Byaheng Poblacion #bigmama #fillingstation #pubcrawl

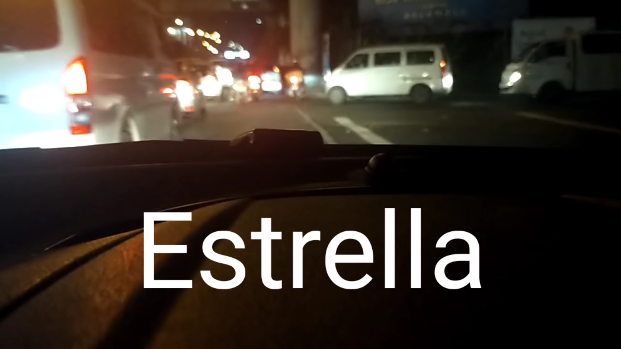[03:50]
Katoma. Ayun. Sa totoo lang, hindi pa dapat ako dito kumanan.
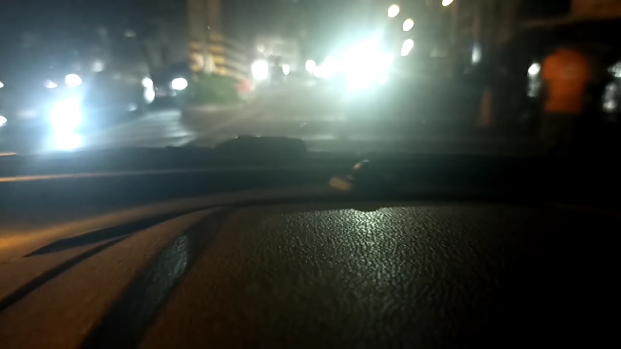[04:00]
Pero, para umiwas tayo sa traffic, eh, sige na lang. So,
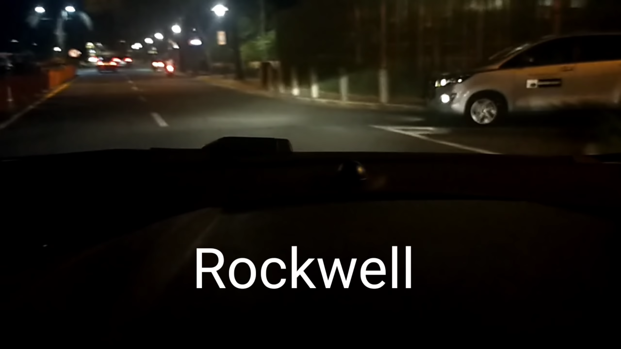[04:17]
tayo ngayon, katoma. Ay, nandito sa tinatawag nilang rocks. Tignan natin. Kasi, medyo, nagbabalik na rin sa,